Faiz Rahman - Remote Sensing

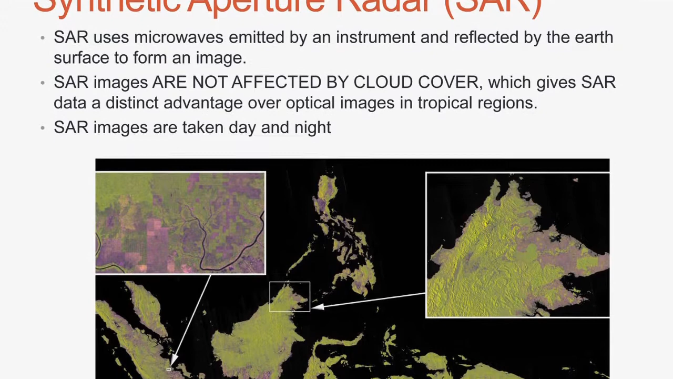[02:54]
Also, there are sensors that can look through cloud, like radar. And then there are newer sensors, like LiDAR, that can give you an idea about the vegetation height.
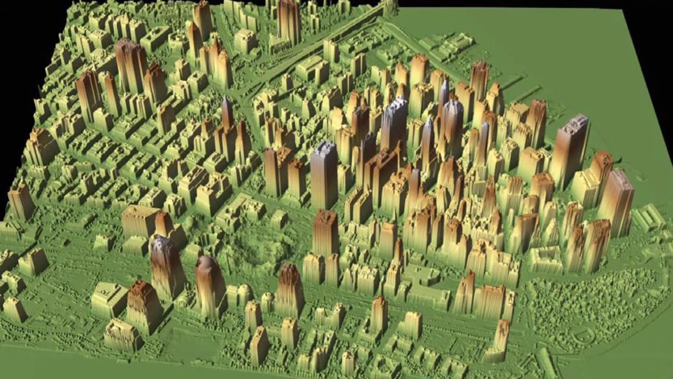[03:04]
Because a lot of times height is related to vegetation health, biomass, and other characteristics. So a combination of different sensors are, I think, the way to go.